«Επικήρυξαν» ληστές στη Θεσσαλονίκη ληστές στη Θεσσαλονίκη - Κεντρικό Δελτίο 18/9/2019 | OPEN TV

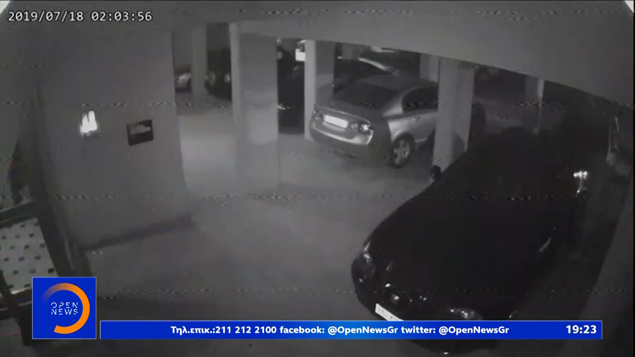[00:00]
Θρασίτα ταινιαρεί ληστές με φακούς στα χέρια, ερευνούν σταθμευμένα αυτοκίνητα σε πιλουτή πολυκατοικίας στην περιοχή Τεπόστ, Θεσσαλονίκη.